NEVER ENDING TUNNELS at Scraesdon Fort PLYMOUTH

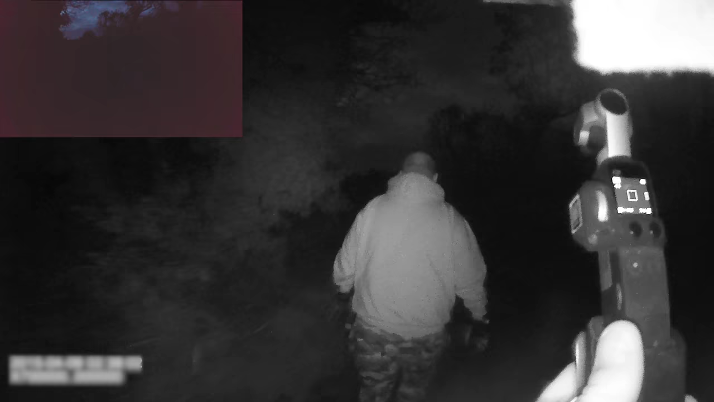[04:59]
Is that a car? What's that on the right hand side? Oh, looks like the back of vehicles parked.
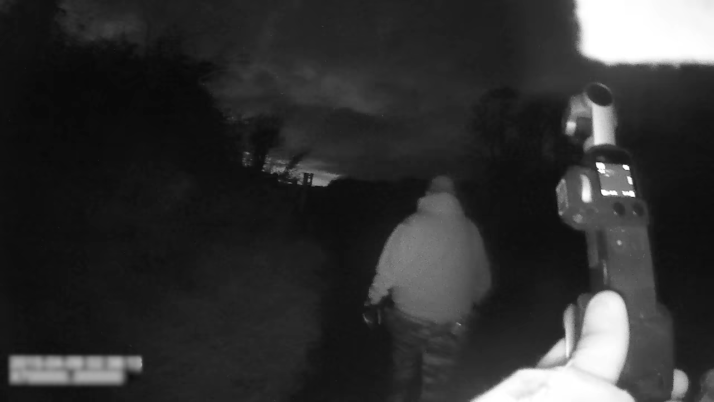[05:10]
Oh, is that the toilets he was on about? That's the loos.